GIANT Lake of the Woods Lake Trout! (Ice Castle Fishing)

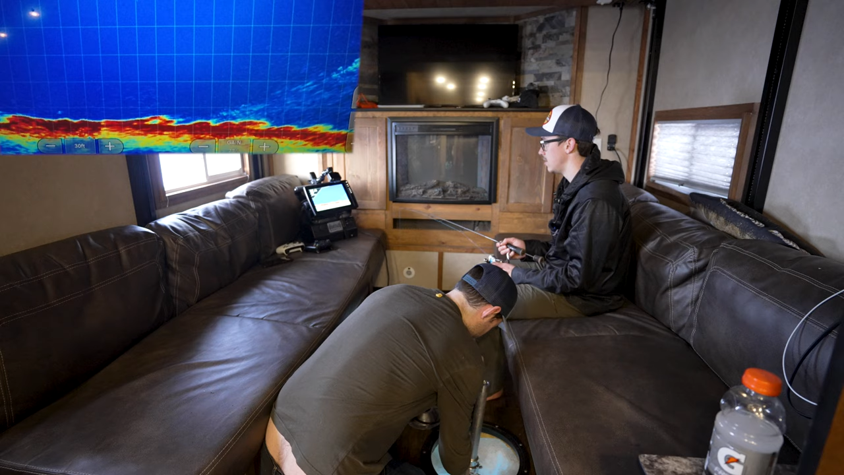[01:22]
That is a surf. Here I am. Oh, there's a fish underneath me. Yeah, it's like a stupid aggressive bite. Oh, missed it. Totally boinked it. Boink. Oh, turn around. There we go. And we're hooked up. Oh, there's another one following it too, like you said. There's another two following it. Yeah. Show the camera. Oh, wires. Oh yeah, that's a nice perch.
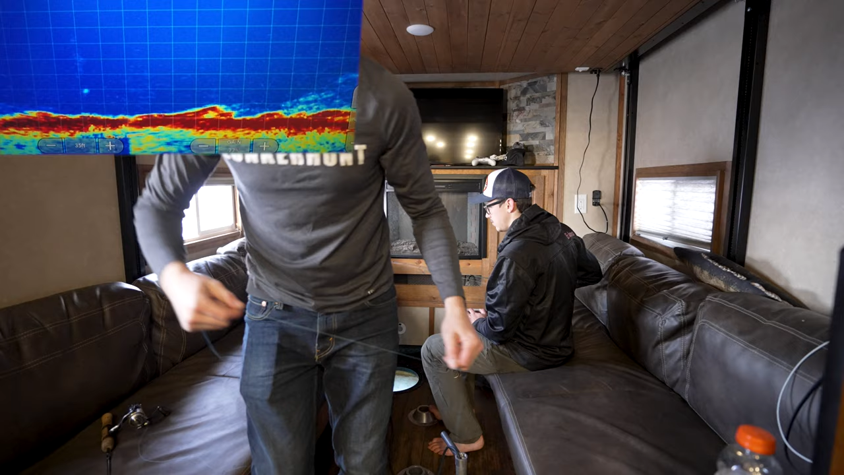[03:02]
Oh, on bottom. Someone slide down. I really hope something doesn't bite me. That's a big one. Longer one. Looks walleye-like. Oh, tap me. Eat. Oh, that one slid right off the bottom, too. All right.
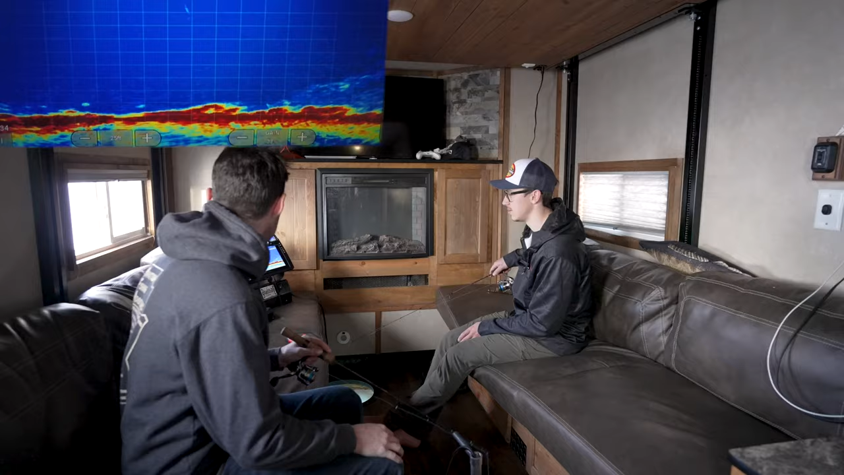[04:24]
Oh, it looks longer. Oh, yes. Nice. Oh, nice. That's a better one. That's a good one. Definitely had some more weight. Oh yeah, nice walleye. Oh, the hook popped out. Wait, buddy, I gotta show you to the camera. Shake you off a bit.